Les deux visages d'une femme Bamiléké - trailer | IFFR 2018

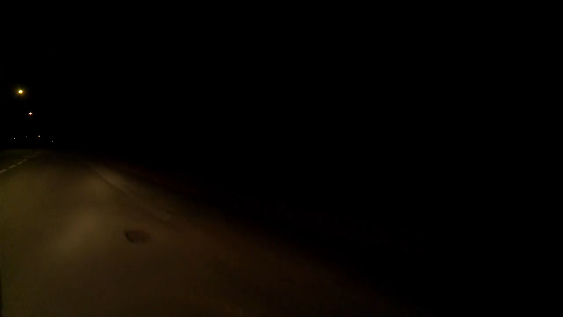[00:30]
Il fait nuit. Il fait noir. J'aime ce noir. Il m'a manqué ce noir où on ne perçoit rien.